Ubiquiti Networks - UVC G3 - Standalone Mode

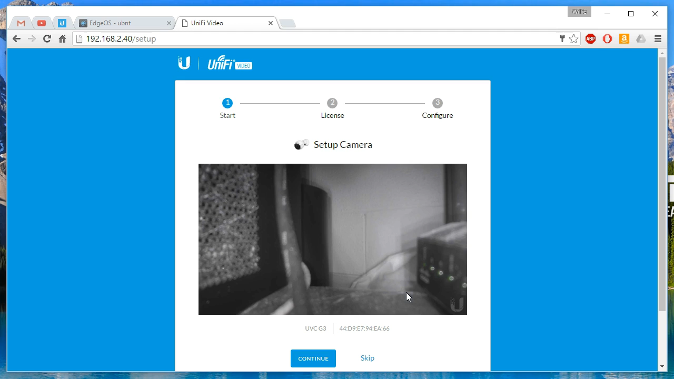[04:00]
we took a small Pelican case and we turned it into an outdoor enclosure for an outdoor ethernet connection. My little table right here is actually a larger Pelican case. They're very, very versatile. So this is the UVC G3. This is the MAC address.
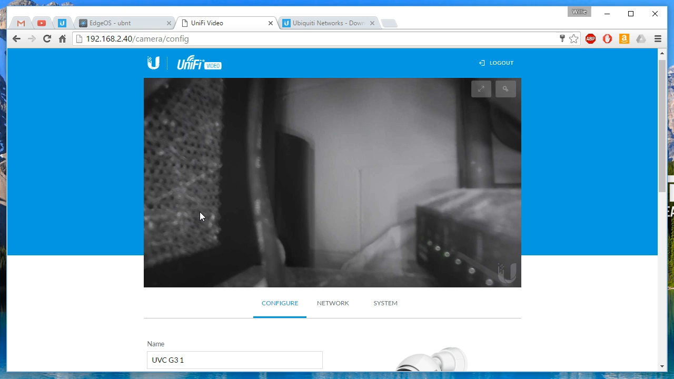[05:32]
I'm just going to put it back there. I've still got the plastic on the on the device.
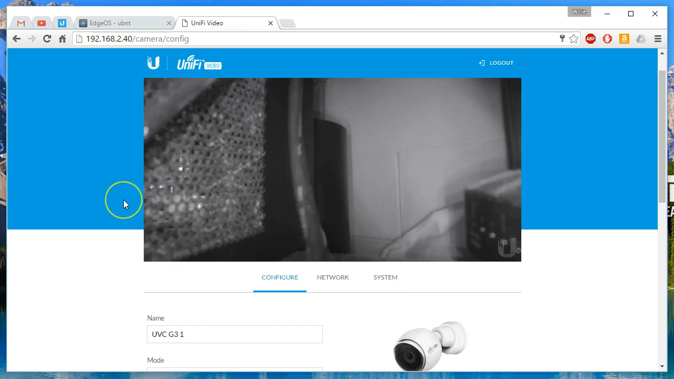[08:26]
It's got the logo. So we can uncheck that.
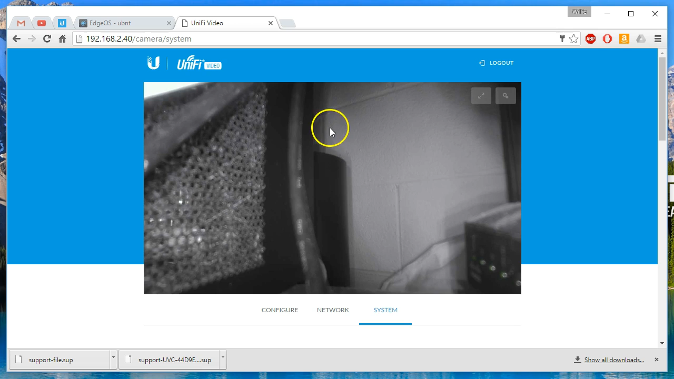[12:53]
To do the live stream, that's not actually done through this. You have to SSHN execute the command for the live stream.